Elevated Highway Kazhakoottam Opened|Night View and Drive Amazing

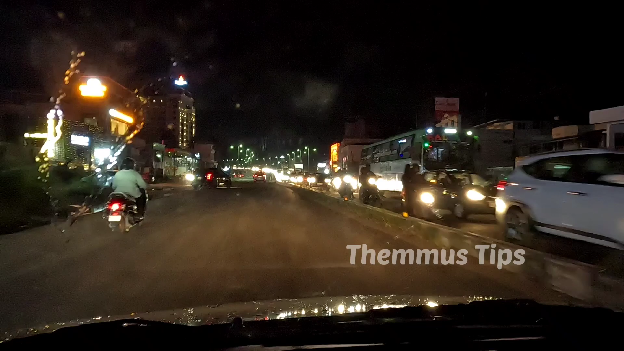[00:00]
കഴക്കൂട്ടം എലിവേറ്റഡ് ഹൈവേ കാണാൻ ഏറ്റവും ഭംഗി പകലാണോ രാത്രിയിലാണോ? തെമ്മൂസിൻ്റെ മറ്റൊരു പുതിയ വീടിലേക്ക് എല്ലാവർക്കും സ്വാഗതം.
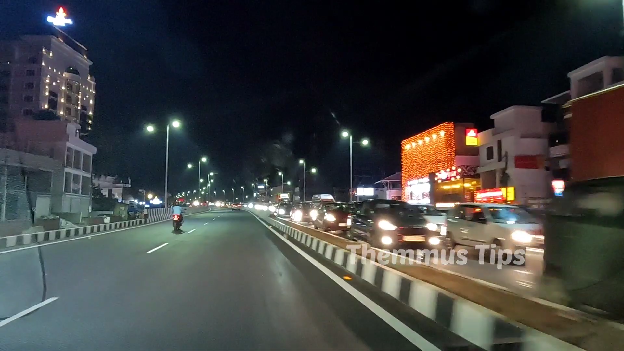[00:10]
ഞങ്ങളുടെ അഭിപ്രായത്തിൽ എലിവേറ്റഡ് ഹൈവേ കാണാൻ ഏറ്റവും ഭംഗി രാത്രി തന്നെയാണ്. ഞങ്ങൾ ആറ്റിങ്ങൽ ഭാഗത്തു നിന്നാണ് വരുന്നത്. നമ്മൾ എലിവേറ്റഡ് ഹൈവേയിലോട്ട് കയറിയിട്ടുണ്ട്.
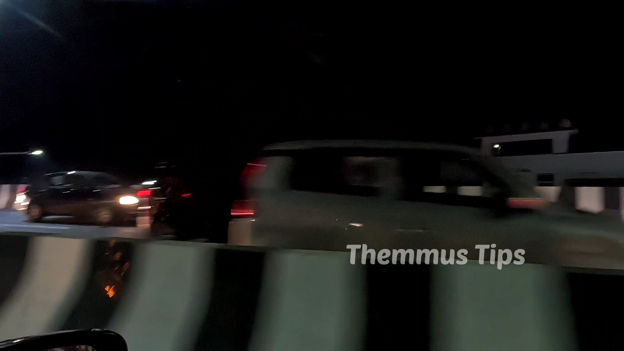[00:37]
ഏകദേശം ഒരു 1.5 കിലോമീറ്ററോളം നല്ല ബ്ലോക്ക് തന്നെയാണ്. ഈ ഒരു സൈഡിൽ മാത്രം ബ്ലോക്കും കാര്യങ്ങളൊന്നുമില്ല.
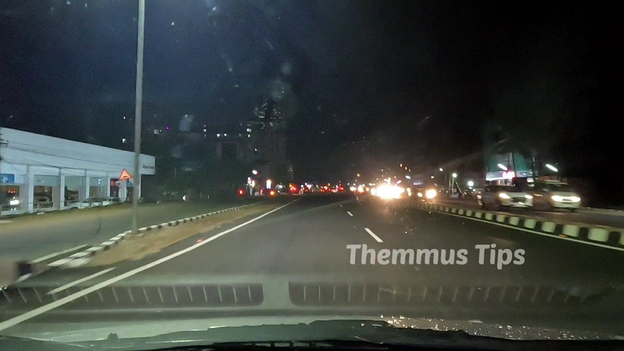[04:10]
എലിവേറ്റഡ് ഹൈവേ ഇവിടെ അവസാനിക്കുന്നു. പക്ഷേ നമ്മുടെ വീഡിയോ അവസാനിക്കുന്നില്ല. മറ്റൊരു നല്ല വീഡിയോ ആയിട്ട് വരുന്ന നമ്മുടെ സ്റ്റേ ട്യൂൺ.